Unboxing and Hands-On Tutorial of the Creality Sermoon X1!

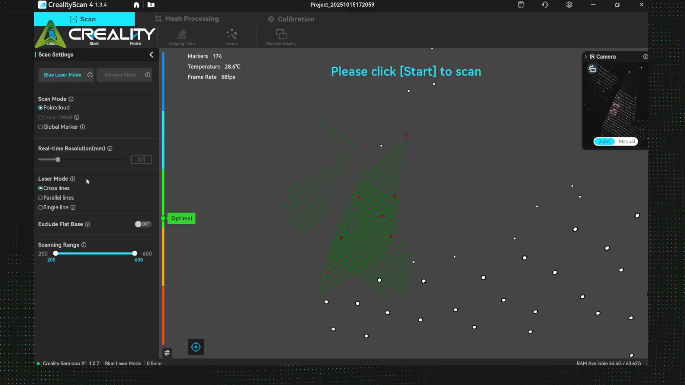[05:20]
Contain the optimal distance And adjust the laser brightness so the laser lines in the IR window at the top right do not appear red or disappear After setting the laser brightness Click start And scan the car door completely until the quality map turns blue
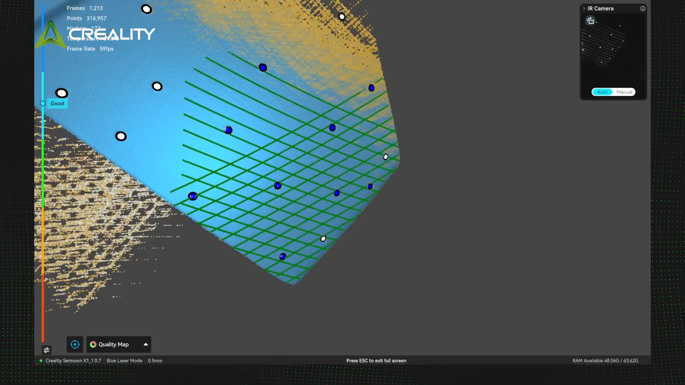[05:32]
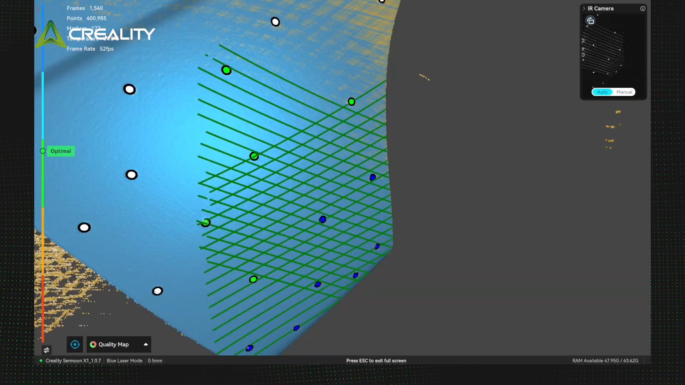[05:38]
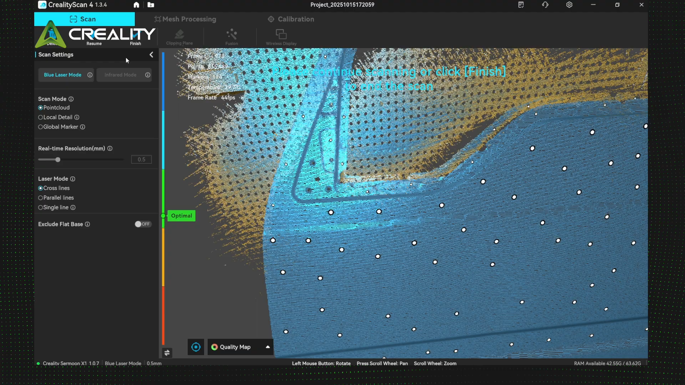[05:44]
After confirming the scan is complete Click finish
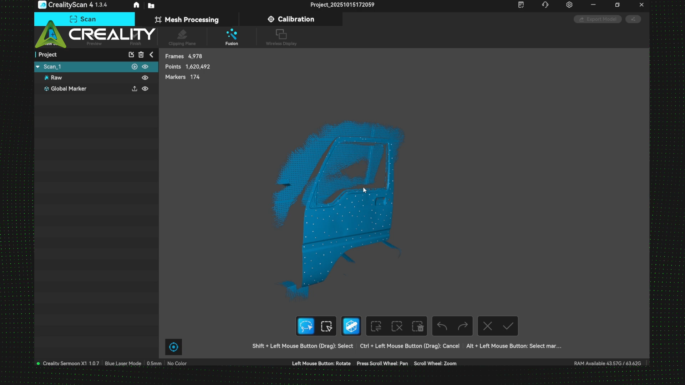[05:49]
Hold shift and left click to select the point cloud you want to delete Then confirm the deletion
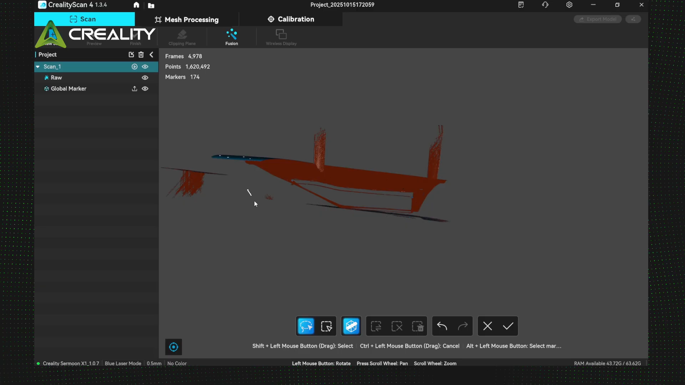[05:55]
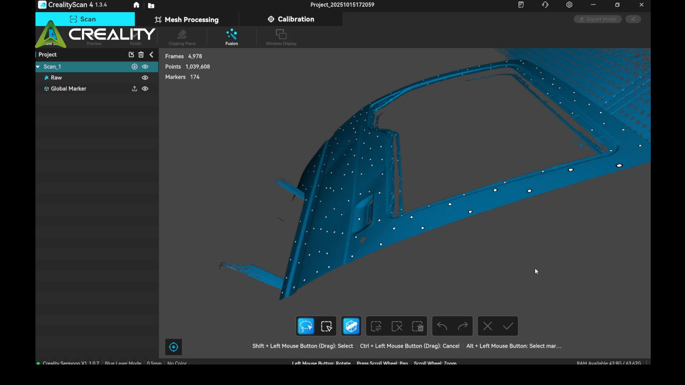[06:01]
Select the data on the left Then click fusion